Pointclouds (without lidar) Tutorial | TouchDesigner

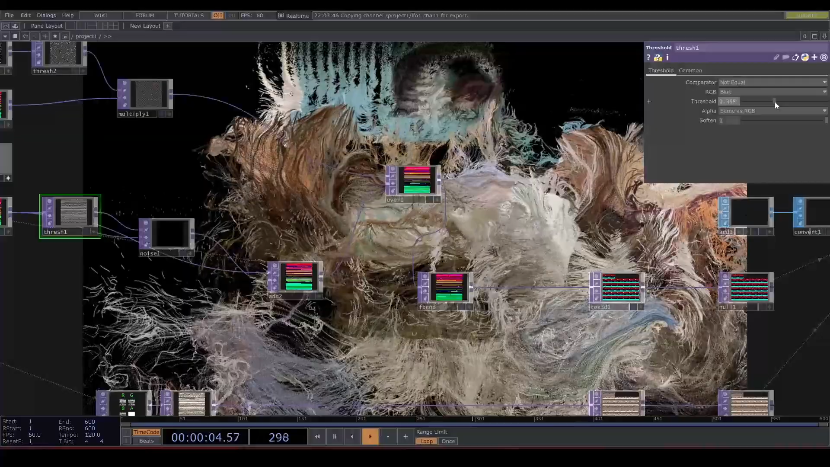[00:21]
to create your own with just a phone how to render them in touch designer and a method of manipulating them fun stuff of course your point
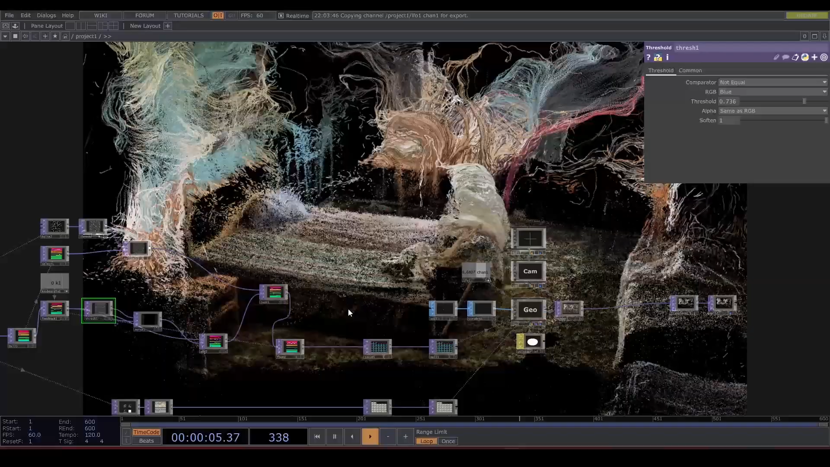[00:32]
clouds will be better if you have a lidar on your phone or if you use a paid service like polychem
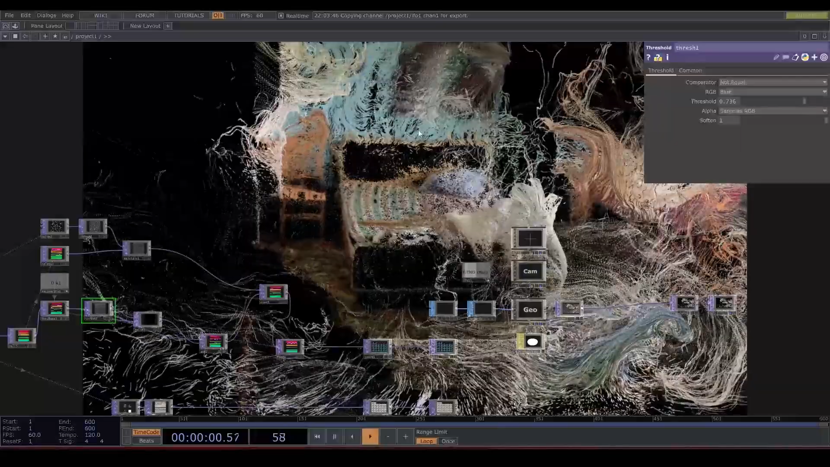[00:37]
but you don't need any of those fancy things i don't have any of those fancy
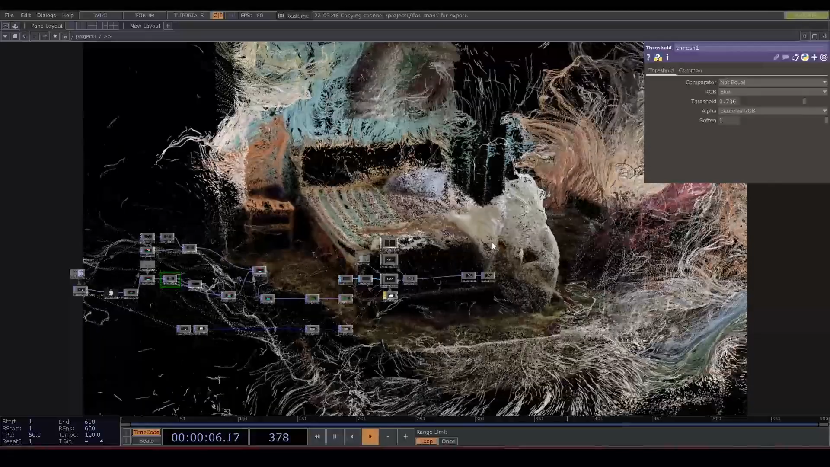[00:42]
things i use an app called scaniverse it is free and works very
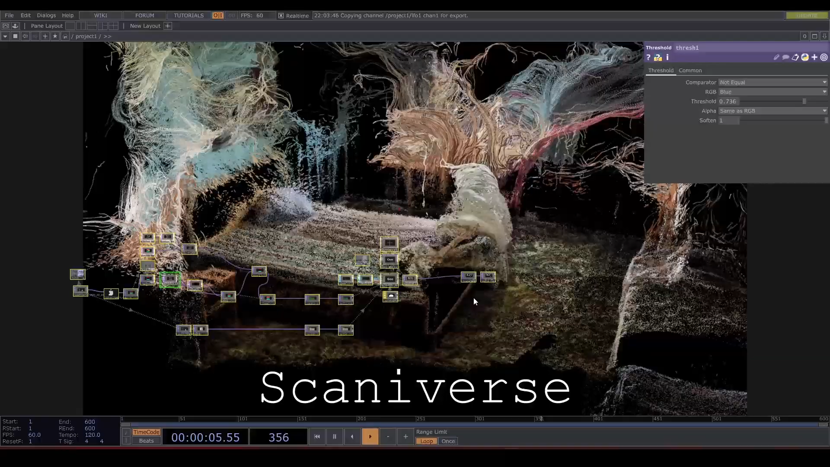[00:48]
well it can be a little bit rough if you try to scan something small and detailed like a flower but download the app
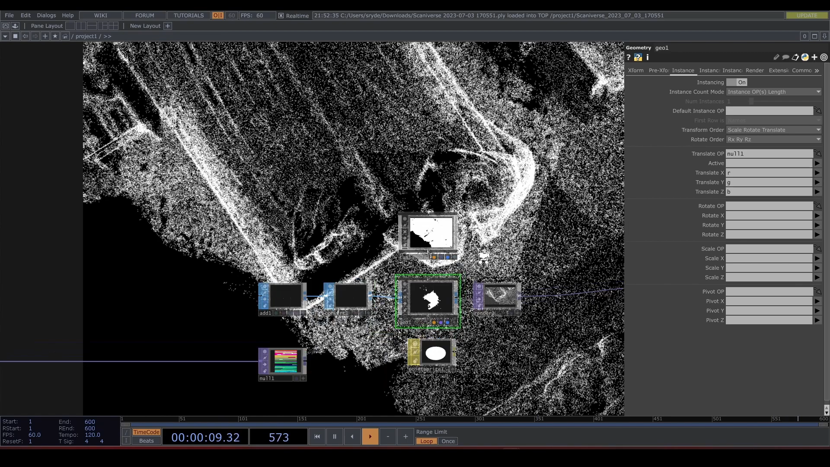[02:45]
let's add a null comp for the camera to look at and set your camera
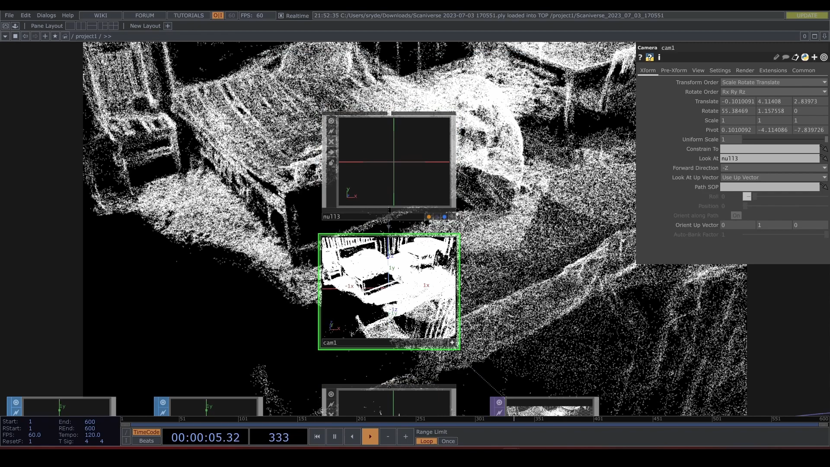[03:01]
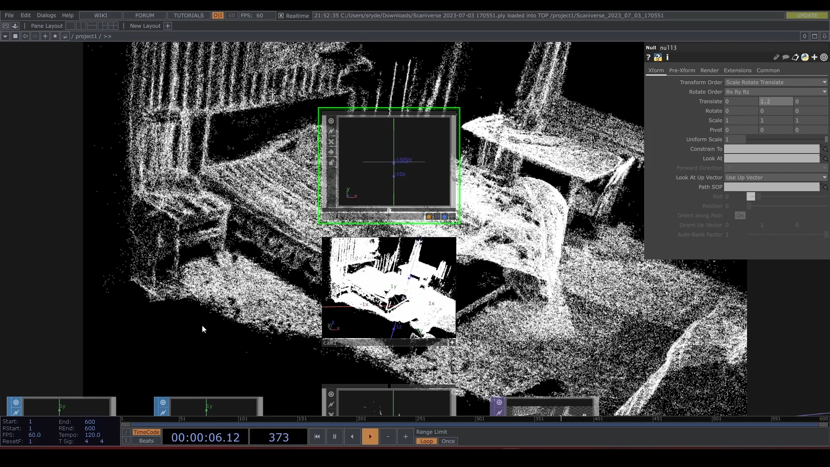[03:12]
let's bring out the color drop down a point file select top and drag and drop the point file
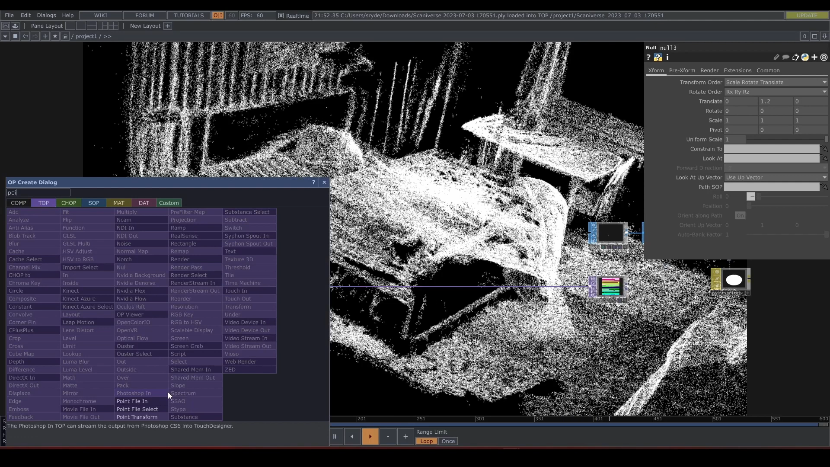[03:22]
in the select top set the red green and blue options let's connect that to a null and drag and drop that null to the color on the second instancing tab set red green and blue
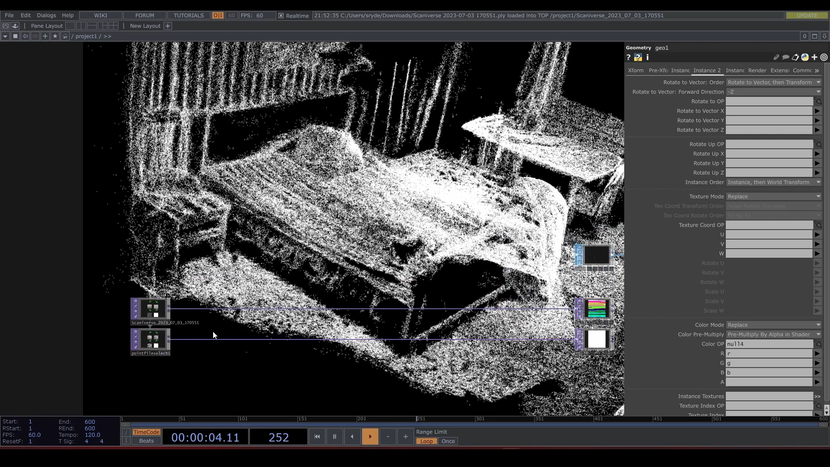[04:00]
but there is still no color that's because we need to bring that down let's use a math top and multiply the color with 1 divided by 255 and now you can see this beautiful room
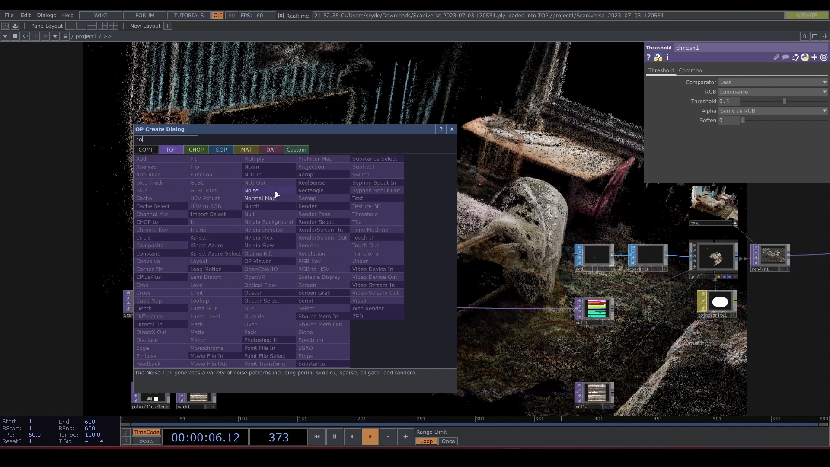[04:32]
let's drop down a threshold top and a noise under the output tab make sure that you set it to multiply
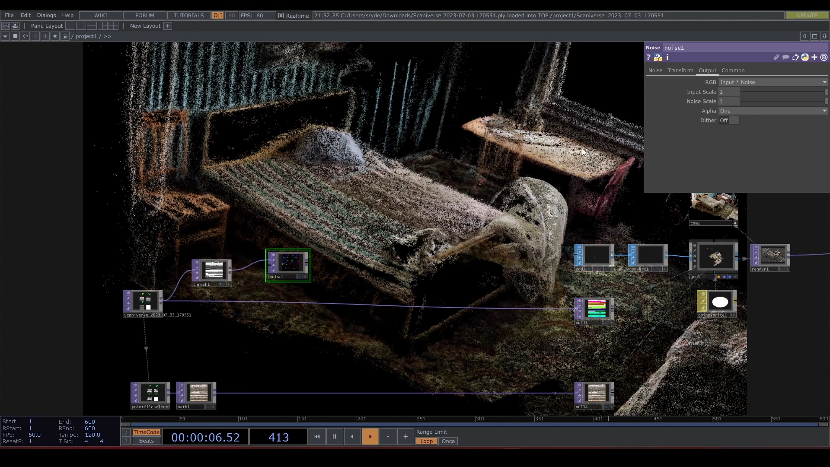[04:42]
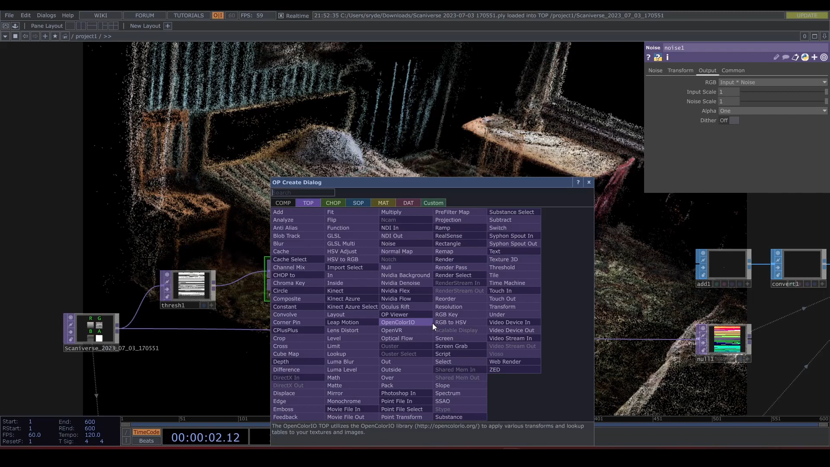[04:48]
let's add that to the point file
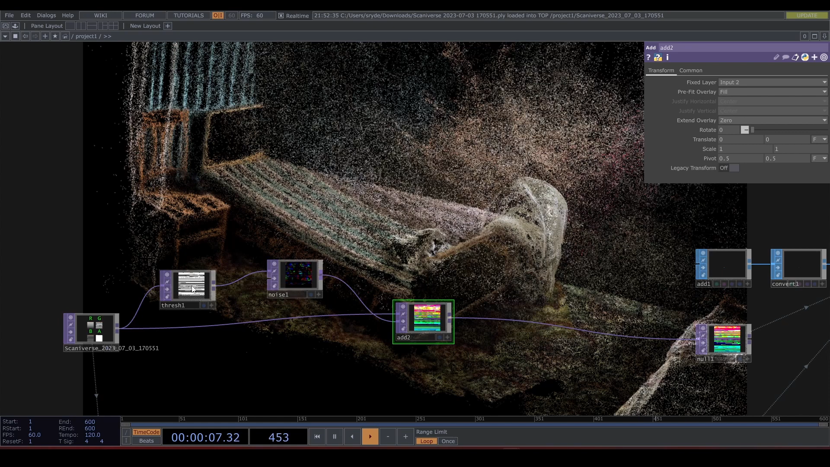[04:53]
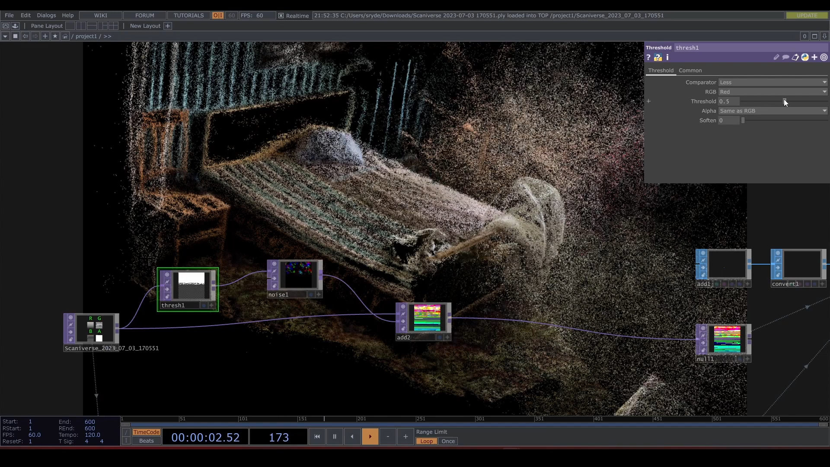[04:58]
I'm noticing that my point file is a little bit crooked I'm going to clean that up with point cloud transform top but let's first add a null in the beginning
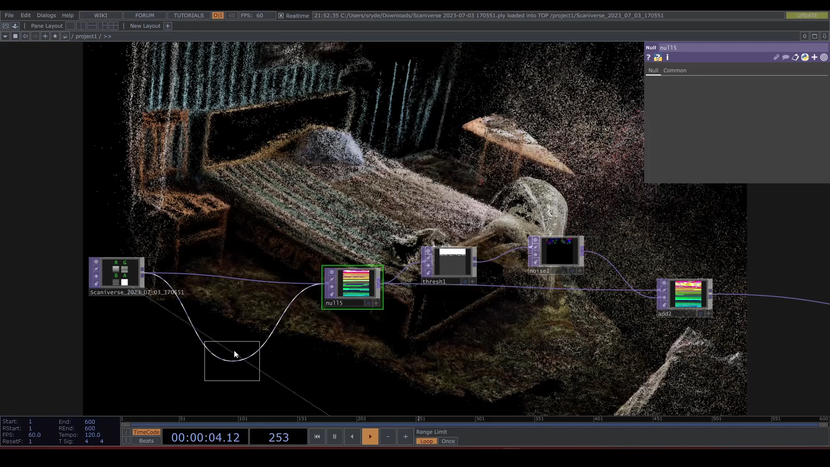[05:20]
I'm just rotating this so it is square
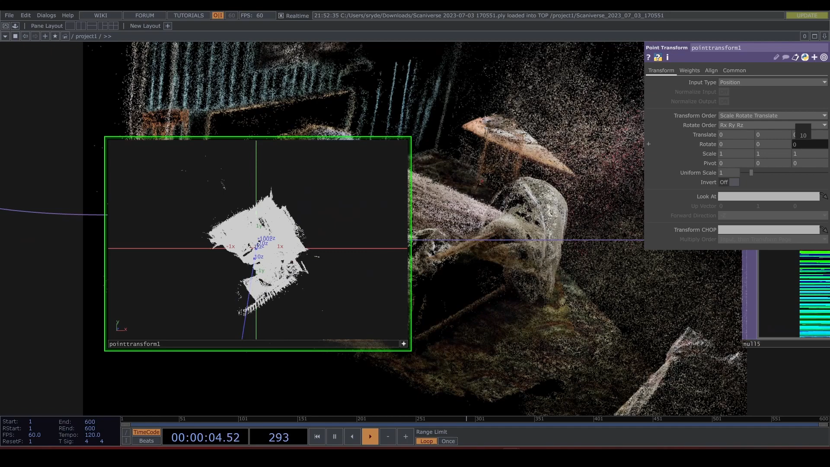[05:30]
and making it a little bit smaller
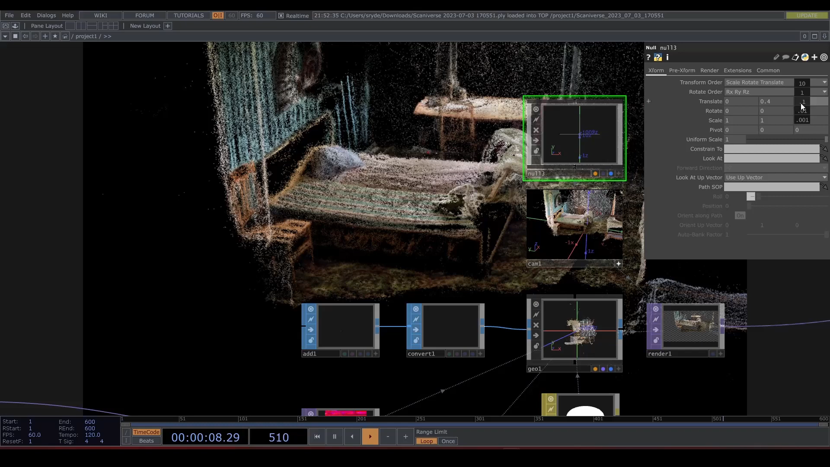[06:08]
okay as you can see this threshold lets you select certain parts of the point cloud you can set it to red green or blue depending on how you want it to move through space
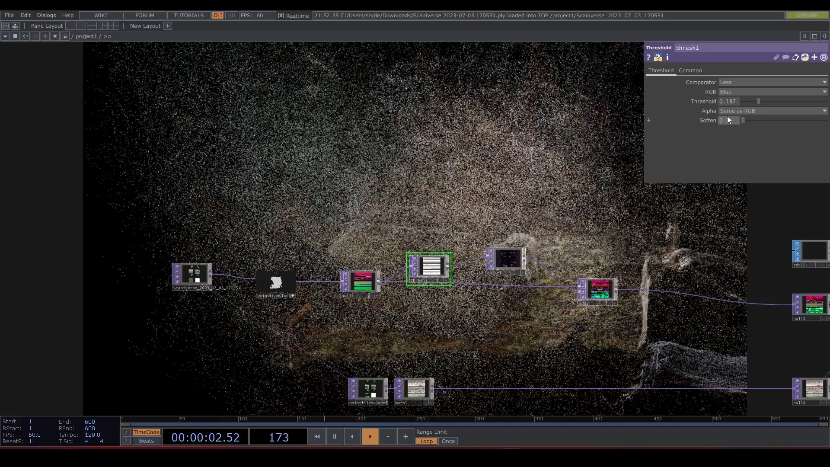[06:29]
you can also change the comparator type
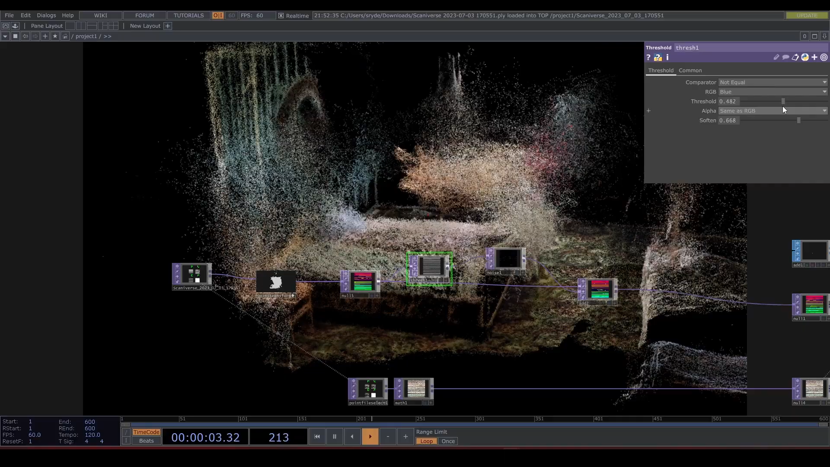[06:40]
I set mine to not equal and increase the softness this is fun you can animate this with an LFO or make it audio reactive let's decrease this amplitude and turn this into a particle system
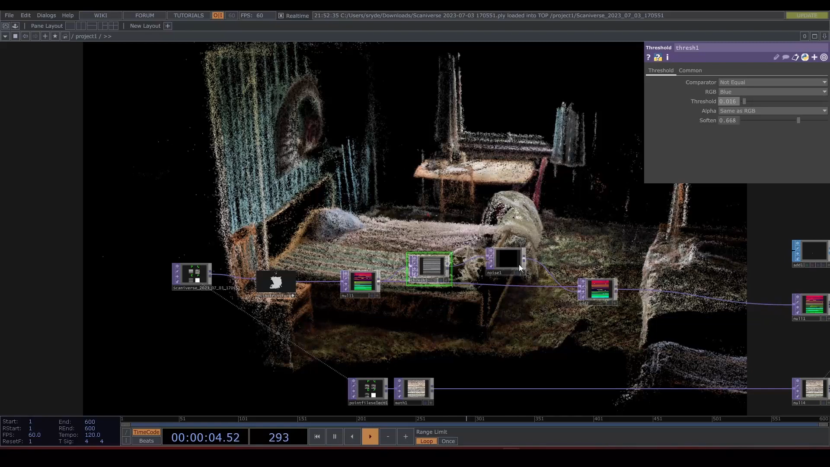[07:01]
we need to put a feedback here
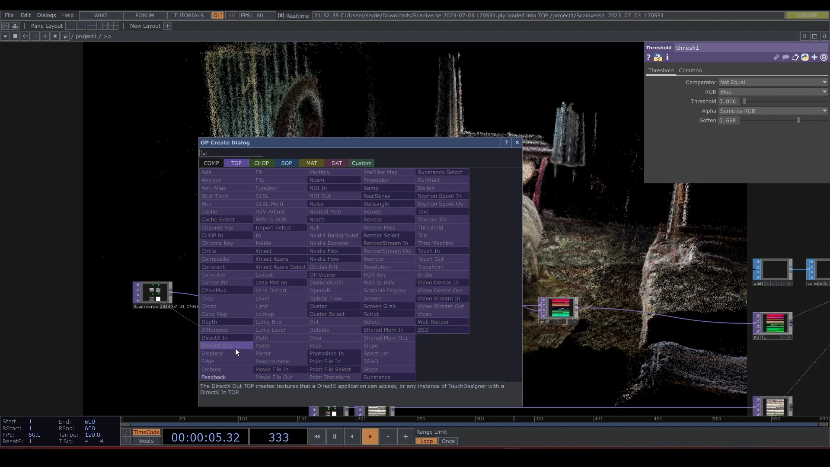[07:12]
connect that to the second input of the noise and plug it into the add let's create a null